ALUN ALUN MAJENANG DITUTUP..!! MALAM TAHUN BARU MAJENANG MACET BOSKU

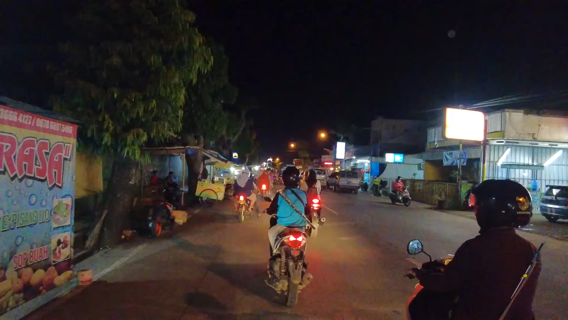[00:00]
Oh, ditutup guys. Jadi alun-alun disterilkan atau gimana kita nggak tahu ya. Oh. Ini gimana ini?